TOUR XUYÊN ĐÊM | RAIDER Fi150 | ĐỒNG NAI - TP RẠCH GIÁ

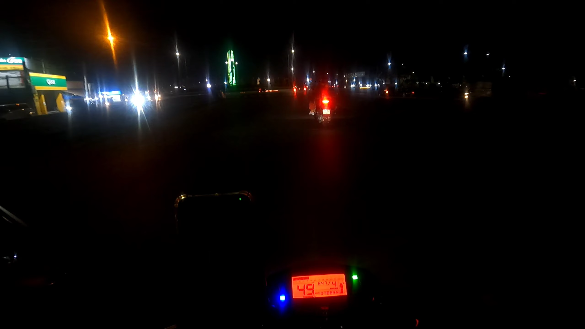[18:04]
Cái dòng xe nè, mình đi thẳng vô trung tâm thành phố gì mình quên các bạn. Còn mình đi đây là đường tránh. Đây đường tránh nha các bạn.
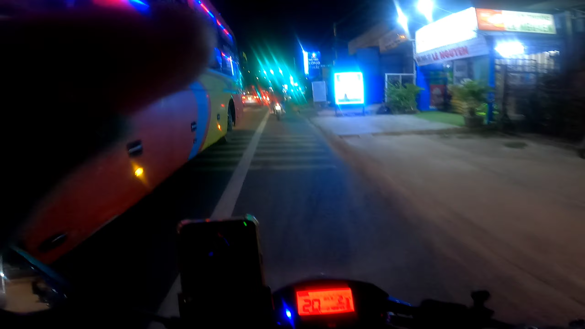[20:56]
Đèn đỏ rồi, đèn xanh rồi. Đi luôn.
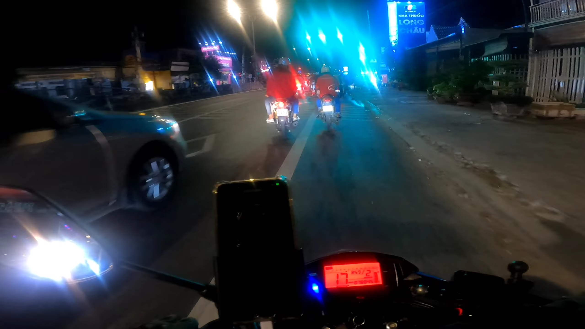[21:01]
Mình mới vừa qua tới địa phận Tiền Giang rồi các bạn.
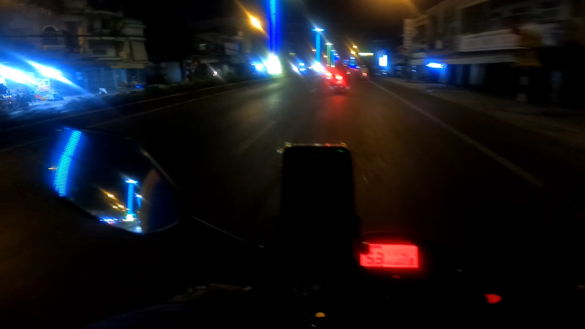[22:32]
Ngay đây là dòng xe ngã ba Trung Lương.
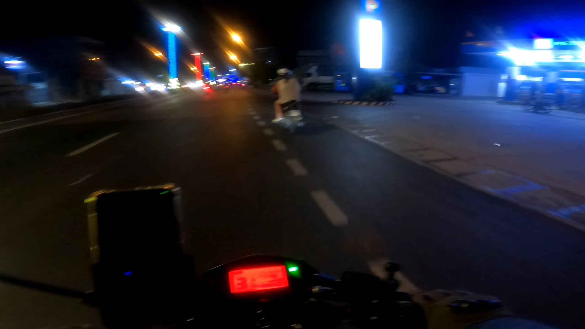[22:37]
Biết rồi. Mình mới vừa vô đổ xăng xong rồi bắt đầu đi tiếp các bạn. Ngay đây là ngã ba Trung Lương các bạn. Hướng đó đi thẳng về về Bến Tre các bạn, Bến Tre Trà Vinh điên đó luôn các bạn. Còn hướng này mình đi quốc lộ 1 là về cầu Mỹ Thuận,
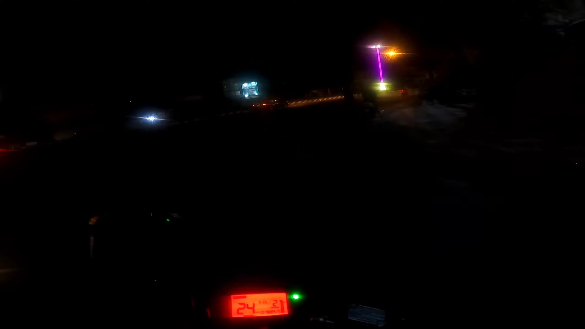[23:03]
Đồng Tháp rồi các bạn, Cần Thơ rồi các bạn. Mình có mặt tại ngã ba Trung Lương là 9 giờ 36 phút đó các bạn.
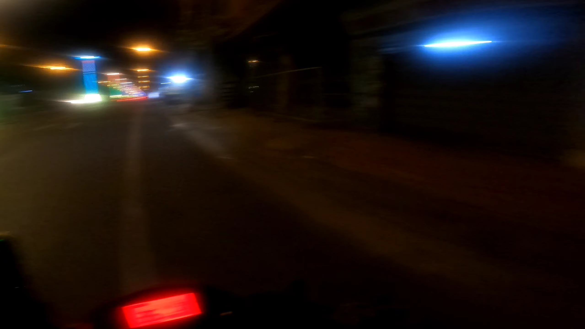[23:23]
Ở đây có mấy cái những ánh đèn người ta làm trang trí đẹp các bạn. Có hình kiểu cái hình hoa sen các bạn. Quá đẹp luôn các bạn ơi, trời ơi, nguyên một hàng à. Đi ban đêm thấy được cái cảnh này các bạn, đi ban ngày không thấy được ánh đèn này đâu.
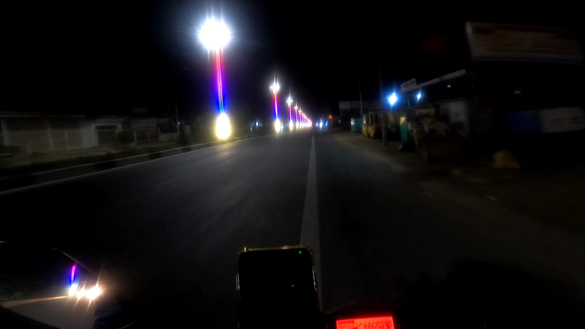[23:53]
Giờ này đường nó thông thoáng rồi. Đa số người ta đi đường về Trà Vinh nhiều hơn các bạn. Tới ngay ngã ba Trung Lương người ta đi thẳng.
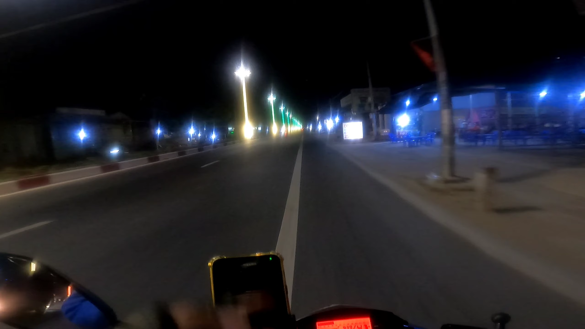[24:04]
Còn mình tới đây là mình hướng về cầu Mỹ Thuận các bạn. Hướng về Cần Thơ nè, Đồng Tháp nè. Tới ngã ba Trung Lương đó là chia ra nhiều hướng đi lắm các bạn.
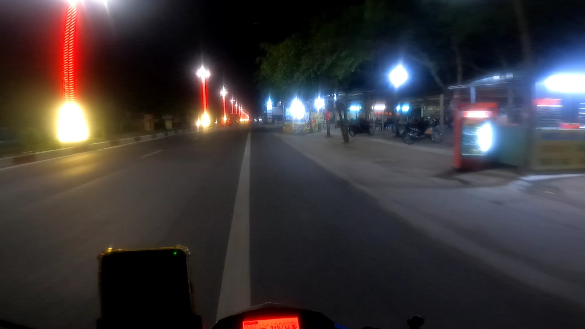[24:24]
Hôm nay có nguyên một dàn đèn đẹp quá các bạn ơi.
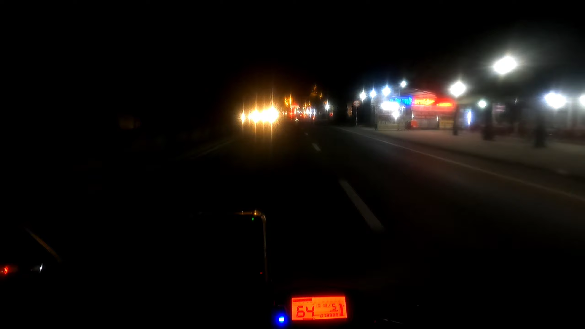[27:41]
Lễ các bạn, hôm nay mấy quán ăn cũng bán rất là đông các bạn. Đi tới trạm thu phí các bạn. Trạm thu phí cái lạy sao? Trạm thu phí cái lạy Tiền Giang các bạn. Cái đây người ta bán lạp xưởng với
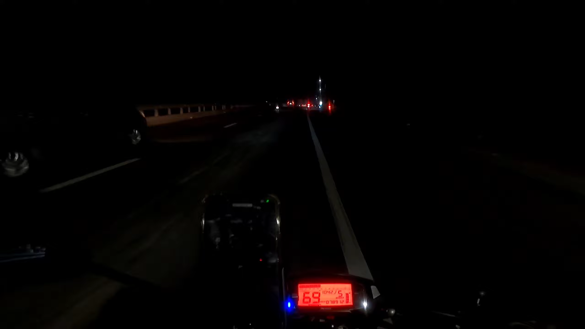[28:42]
là đoạn nào mình cũng không biết. Buổi tối tối quá, giờ này là 10:42 rồi các bạn. Tới đây là xe rất đông các bạn, xe máy rồi xe ô tô, xe khách. Chung cũng sắp gần tới cầu Mỹ Thượng rồi các bạn.
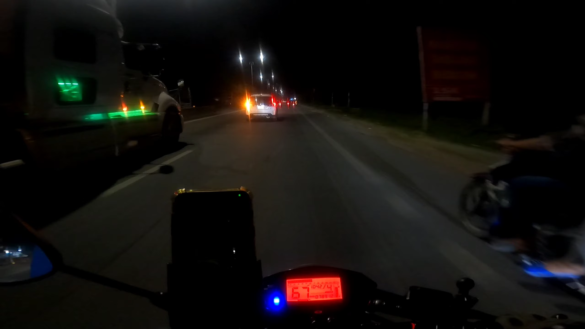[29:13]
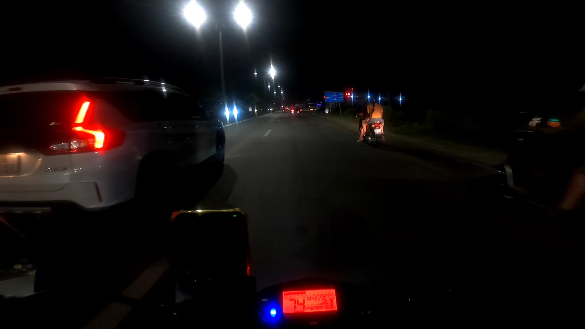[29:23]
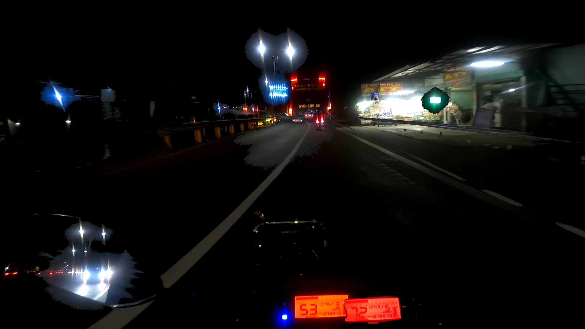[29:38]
Giờ này nó chạy lạng ghê lắm, nó hết rồi, nó muốn lạng vô nó lạng vô mà. À, chạy đừng cặp nó lạng mà nó không thấy đâu. Tới đây là cũng gần tới cầu Mỹ Thuận rồi các bạn ơi.
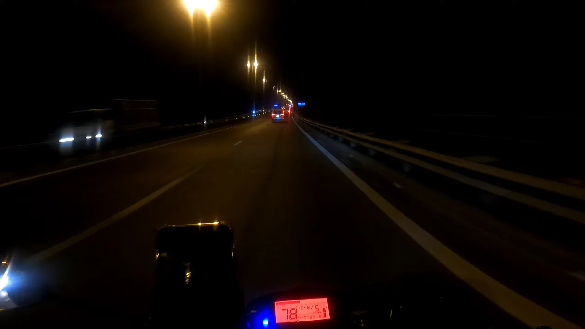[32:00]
À, bắt đầu lên cầu Nguyễn Thuận à. À. Cầu Nguyễn Thuận nha các bạn. Không biết ban đêm các bạn thấy có rõ mình quay không, nhưng mình cũng cố gắng quay lại cho các bạn xem. Giờ này là mình có mặt trên cầu Mỹ Thuận là 10 giờ 49 phút các bạn. Ở bên đó là cầu Mỹ Thuận 2 các bạn. Đó, đang xây dựng. Cũng song song với nhau luôn các bạn.
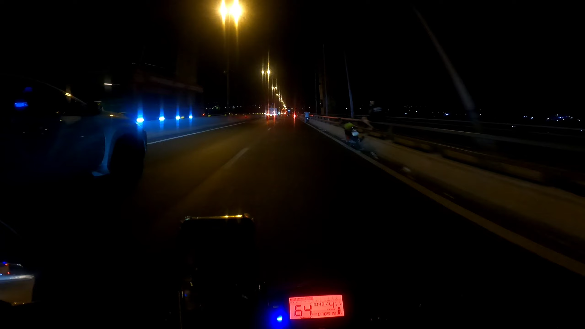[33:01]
Không được đậu xe ở trên cầu mà mình nghỉ chân rất là nguy hiểm. Đó. Nguy hiểm lắm đó các bạn. Mình đi đường quốc lộ 80 mình tới đây hết, vừa xuống tới chân cầu Mỹ Thuận là mình rẽ tay phải nha các bạn, quốc lộ 80 như vậy mình đi qua cầu Vàm Cống nha các bạn, đi ngang Sa Đéc.